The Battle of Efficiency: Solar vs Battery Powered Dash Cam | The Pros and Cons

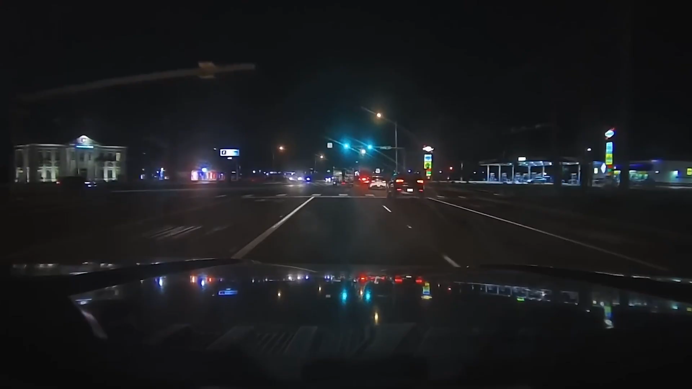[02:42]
making them versatile for nighttime use and in areas with limited sunlight.